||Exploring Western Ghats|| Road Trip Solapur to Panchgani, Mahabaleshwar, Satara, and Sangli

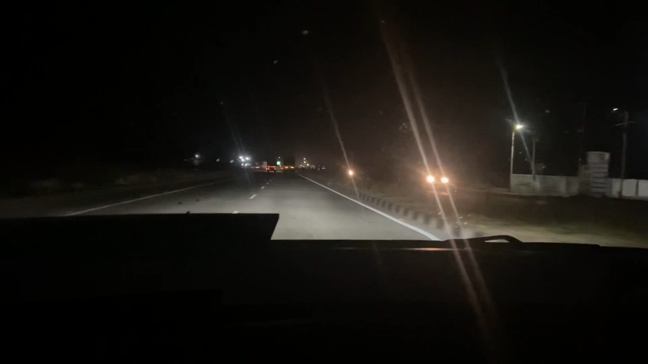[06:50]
अभी रात के करीब 7 बज रहे हैं। हम लोगों ने रुकने का नहीं सोचा, सोचा कि निकल जाते हैं, रात को 9:30 बजे तक पहुंच जाएंगे घर पे। तो जो हाईवे है सांगली से सोलापुर, ये भी बहुत अच्छा है। 6-lane हाईवे, वेरी मिनिमल ट्रैफिक है।